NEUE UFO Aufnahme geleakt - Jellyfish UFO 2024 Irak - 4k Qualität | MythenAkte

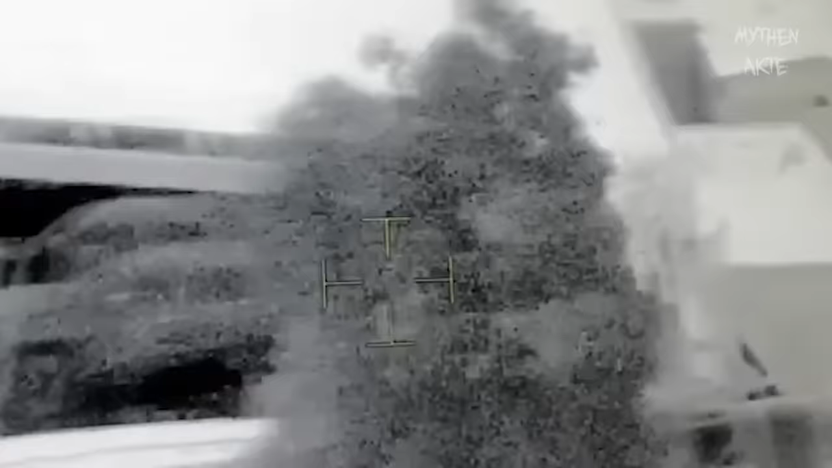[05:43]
Also vorhin ist das Ufo ja gemütlich über diese US-Basis geglitten und dann nach dem Ab- und Auftauchen ist es einfach nur so schnell, wie es nur ging weg.
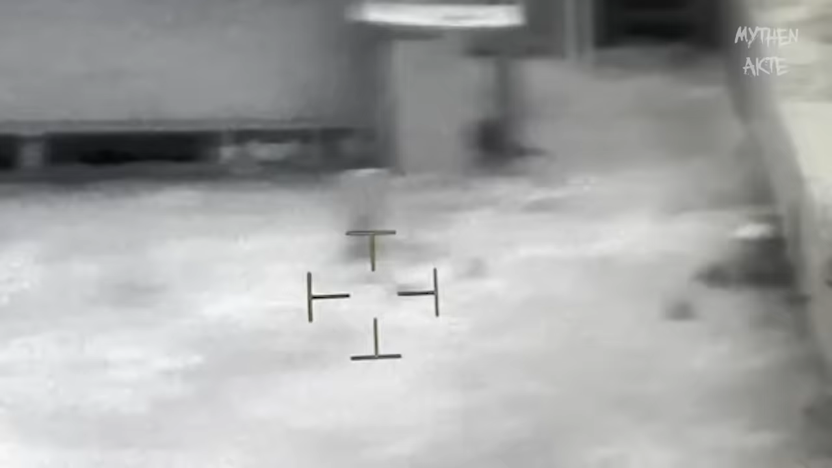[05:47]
Ich finde das dann doch ziemlich interessant, muss ich sagen.
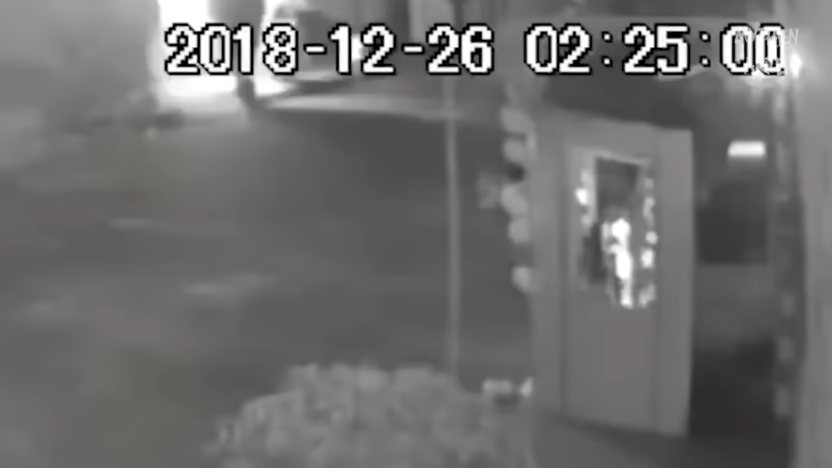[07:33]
Ich meine, stell euch mal vor, es ist wirklich etwas von Aliens und das Kundschaft da einfach mal eine Straße auf der Erde aus, beziehungsweise untersucht irgendwie die Oberfläche. Und ja, es schaut auch ähnlich dem Merak-Ufo aus. Und wie findet ihr dieses Ufo hier?